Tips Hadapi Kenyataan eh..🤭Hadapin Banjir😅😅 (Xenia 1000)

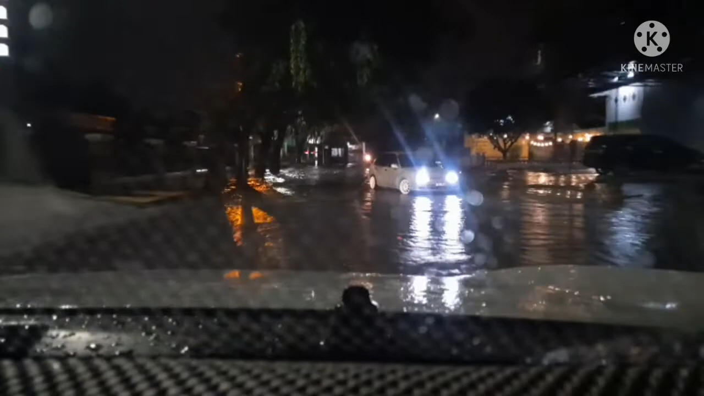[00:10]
Terjadi malam ini guys Pelan-pelan guys Ini ketinggiannya bisa sekitar 30an cm guys
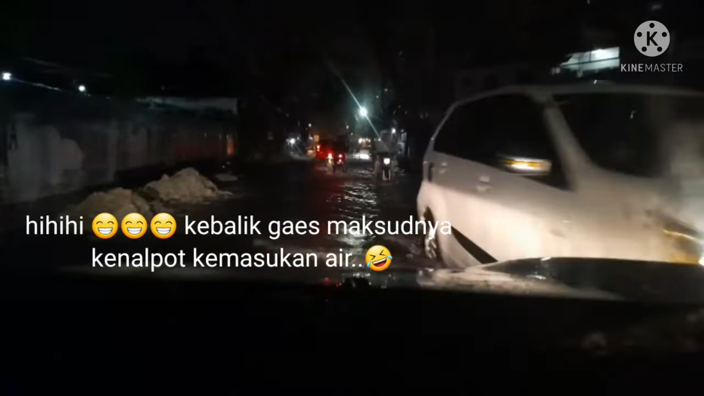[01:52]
Sesuatu banget guys Wow Di depan semakin mendalam guys Tapi Bannya motor di depan Masih bertahan Berarti seharusnya mobil pun Bisa lewat dengan aman Mudah-mudahan Terjebak banjir Terjebak banjir guys Cukup Panjang ya Ini ya Di jalan Danau Singkarak Pelan-pelan aja ya
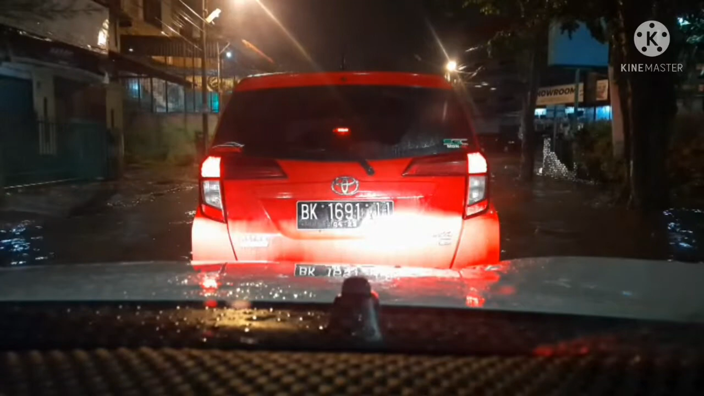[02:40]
Sekian laporan dari Medan guys Plat BK Ya guys Sesuatu banget Kalau udah banjir Macet Dan banjirnya gak nang-nang guys
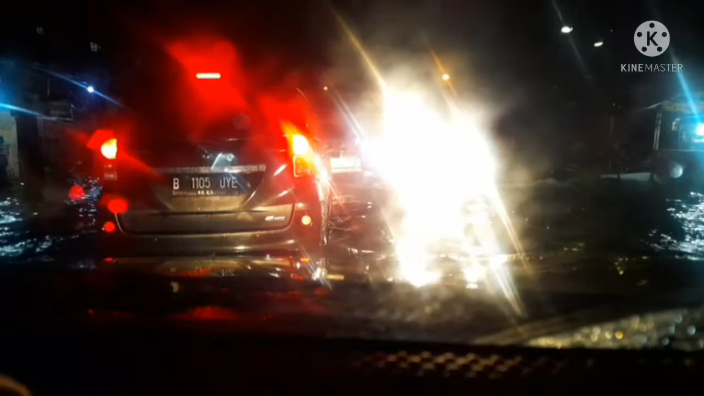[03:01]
Lihat suaranya Dengar Kayak cepatan ombak Serasa bawa Tetek Kapal ketek Dalam loh guys Ini Adalah
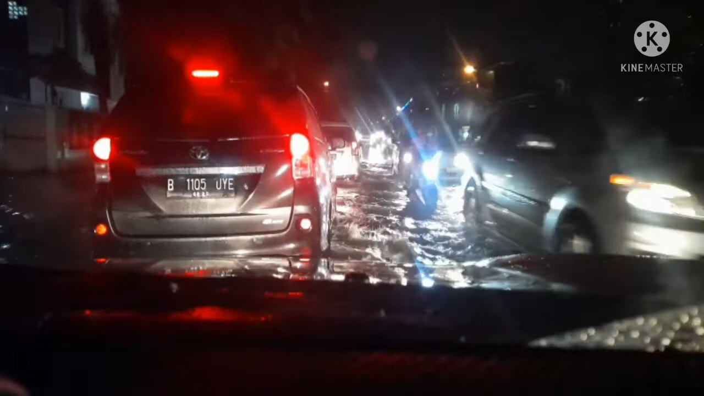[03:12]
ini ya 30 sentian Nah Ajar Ini Medan bung Ajar Mereka Alikawan itu Oke lah guys Kita Bersabar-sabar lah ya Tadi ada beberapa motor yang Sudah Mau go Kita tidak berharap Itu terjadi pada diri kita ini Semoga bisa Dan terjadi Kemacetan guys
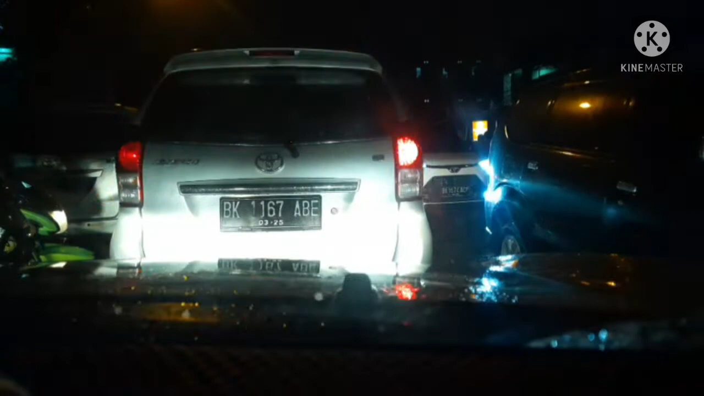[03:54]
Ya mungkin Berpikir ulang Untuk melintas Ini pun masih Banyak yang ragu-ragu Dan Memutuskan untuk Parkir Guys
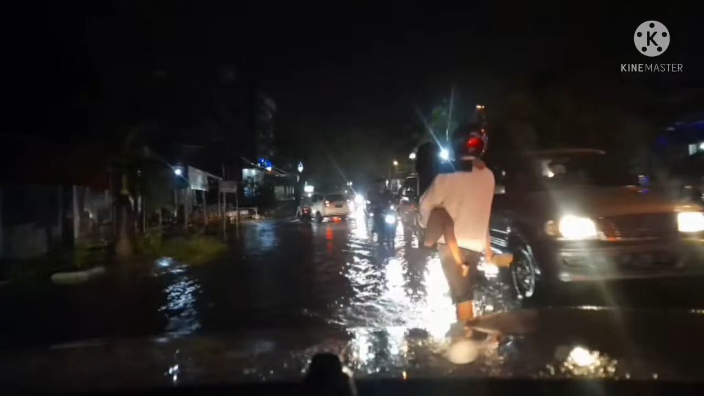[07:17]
Wow Ya Bang Tadi barusan kita lewatin Sekitar 50 cm guys Ya Dan Saya menggunakan Mobil Xenia 1000 cc Tetap stabil aja Gak usah digeber-geber Yang penting Lewat
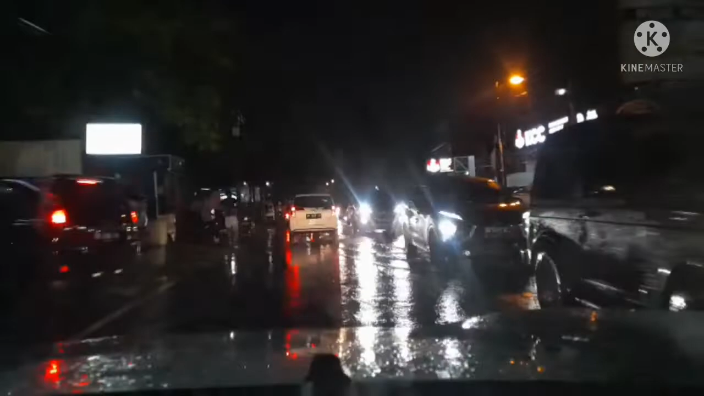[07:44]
Pakai gigi satu Gak usah digeber-geber Gak usah digeber-geber Yang penting RPM tetap Stabil dan berjalan Sedapat mungkin Dijaga Agar tidak Down Dan kemasukan air Ya Oke guys Sekian ya